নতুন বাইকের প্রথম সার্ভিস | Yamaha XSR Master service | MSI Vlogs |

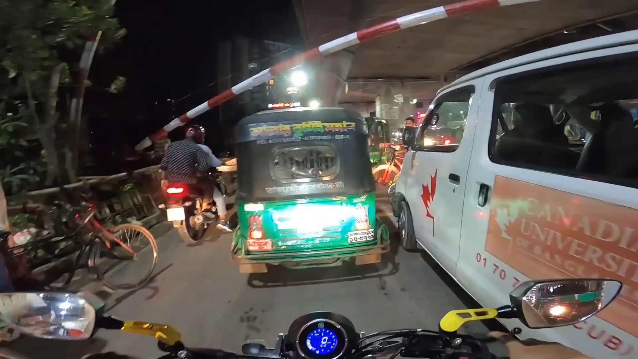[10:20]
বেশি ভালো হইতো অ্যান্ড অ্যান্ড অ্যান্ড রেডি রেডি ওয়ান টু টু টু আপনি উল্টে আসলেন ভাই
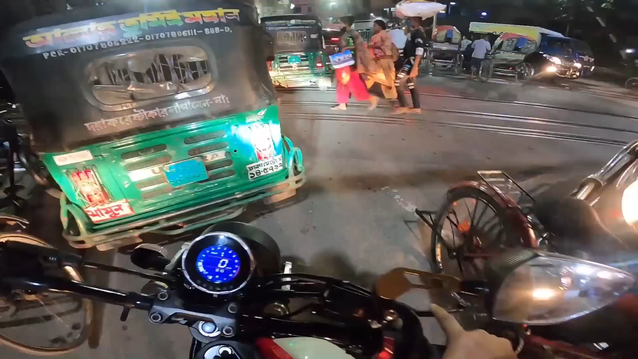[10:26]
থ্রি থ্রি থ্রি যাক এই পাশ দিয়ে ঢুকে গেছি ওই পাশ দিয়ে ইনশাআল্লাহ বের হয়ে যেতে পারবো আর এখন সময়
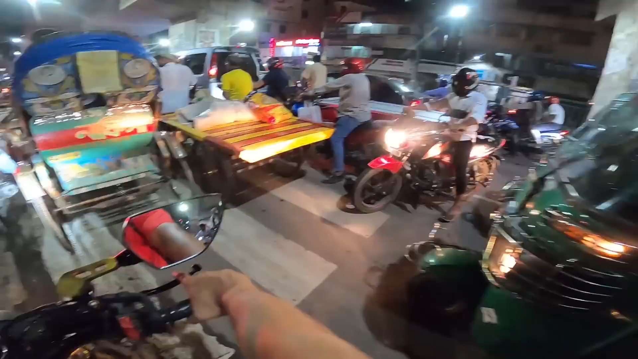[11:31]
ওখান থেকে দেখে আপনারাও আসতে পারবেন অ্যান্ড এখন এখান থেকে আমি কখন বের হইতে পারবো এটা তো আমি
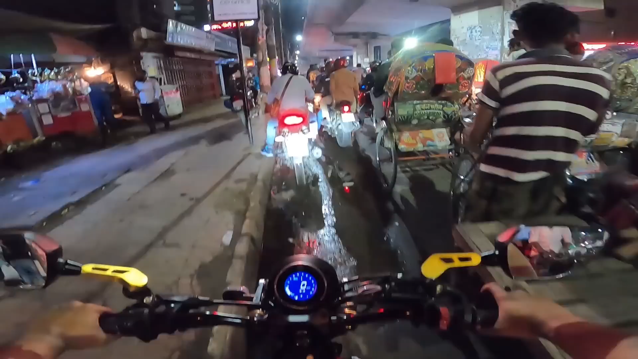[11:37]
বুঝতেছি না আচ্ছা দেখি কতক্ষণে বের হওয়া যায় ভাই রে ভাই ধোয়া বাইকটা এখানে আমি করতেছি ময়লা এটা কোনো কথা ছি ফাইনালি এখন সময় যখন হচ্ছে আটটা